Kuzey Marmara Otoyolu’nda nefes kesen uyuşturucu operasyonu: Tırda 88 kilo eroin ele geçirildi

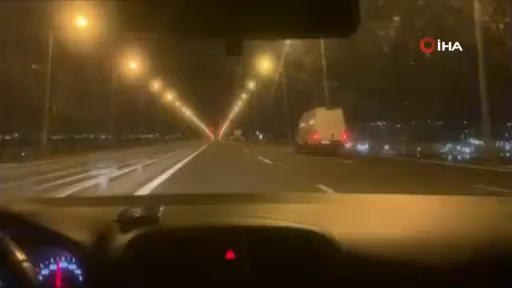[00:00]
Arkadaşlar Osman Gazi Köprüsü üzerindeyiz. İl sınırımıza az bir mesafe kaldı. Son derece dikkatli ve duyarlı davranalım. Birinci ekip olarak takip edildi. İkinci ekip takip ettim anlaşıldı. İkinci ekip takip ettim. Kapattım önünü. Bekle.